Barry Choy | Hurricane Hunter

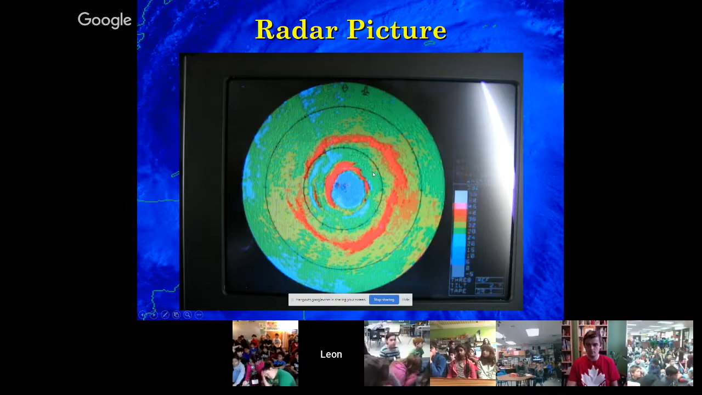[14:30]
And who would have thought that these storms as they go through these replacement cycles actually have an eye within an eye, which you don't typically see on your television. So your newscasters are sharing some of that NOAA information with you. From the cockpit, we have a radar that we can look at the storm as we head into it.